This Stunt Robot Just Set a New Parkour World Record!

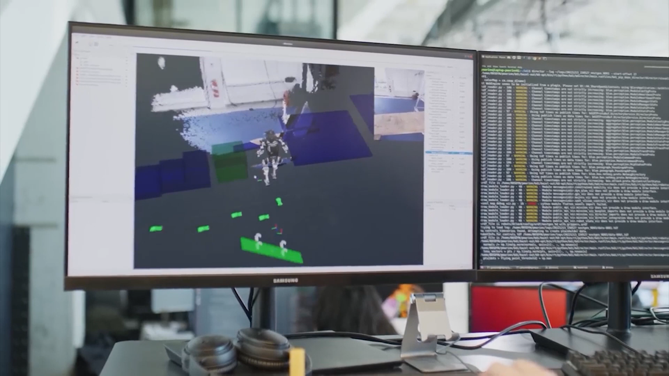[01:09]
which is processed by an onboard system to make decisions and control its movements.